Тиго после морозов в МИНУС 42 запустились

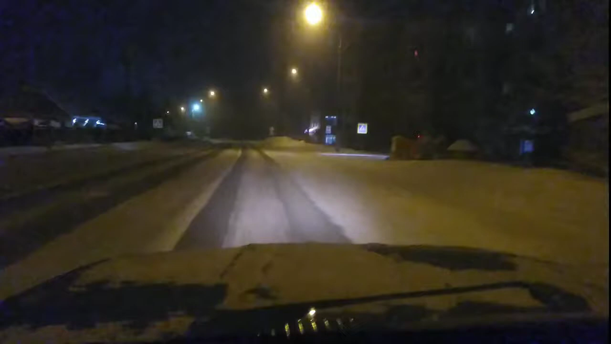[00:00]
всем добрейшего утречка дамы и господа у нас минус 42 небольшая туманность на дорогах еду на работу у меня жужа
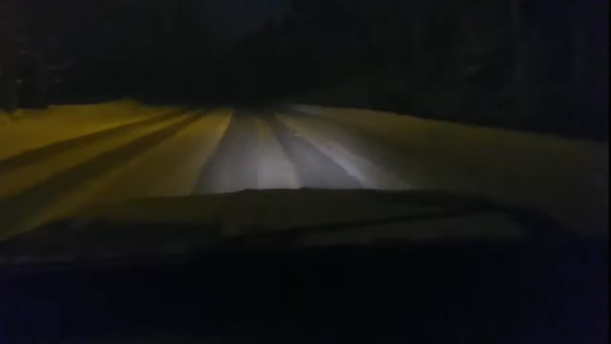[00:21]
нормально автозапуск сработал стоит на минус 15 автозапуск нынче поставил сигнализацию и в общем вот такие дела минус 42 жужа едет как на табуретке едешь но так нормально в принципе
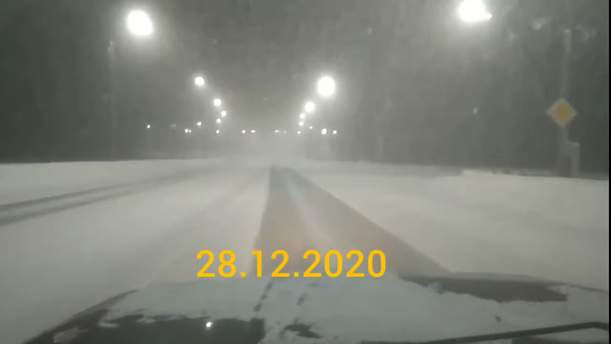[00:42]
минус 42 обалдеть ну ничего жужа едет подвеска как на спорткаре жужа рулит едем на работу попробуем проэкспериментировать запустить тига 7 про или тига 7 8 тига стиль 8 тестовую попробуем запустить либо тига 7 про